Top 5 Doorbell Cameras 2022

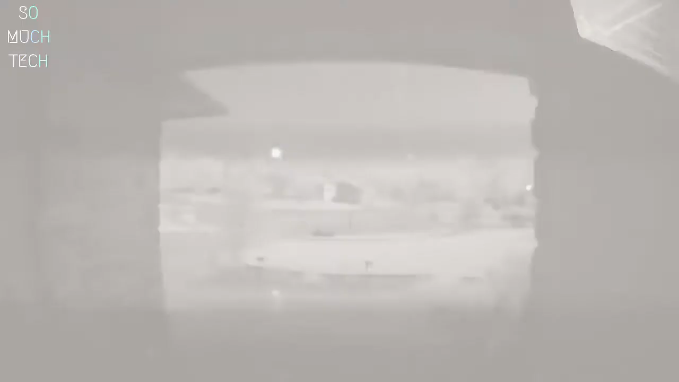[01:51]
So once the Wi-Fi's back, you can see how your house handled the storm.
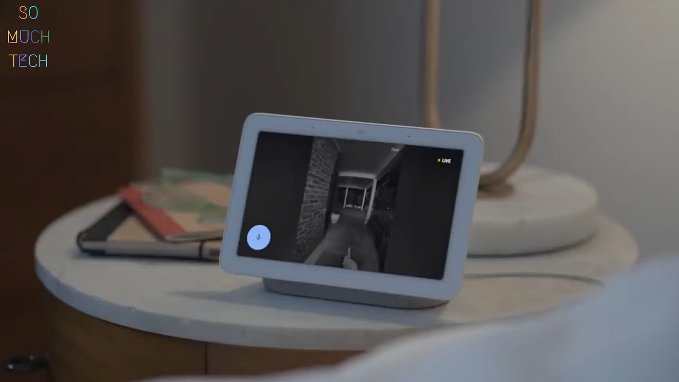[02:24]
I guess somebody found the dog door.
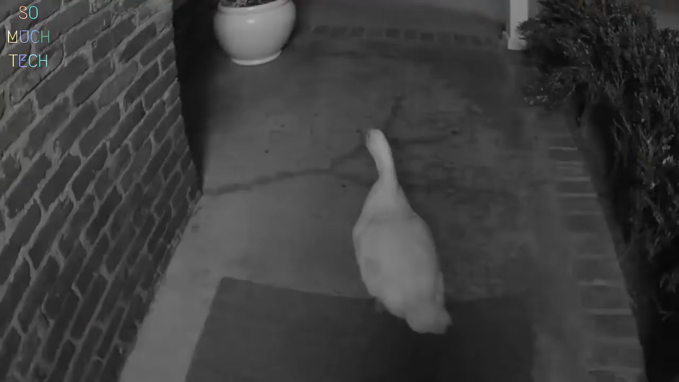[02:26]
Just tap in to say, Edgar, stay. Good duck. So yeah, keep an eye on your door from anywhere. That's the battery-powered Nest doorbell from Google.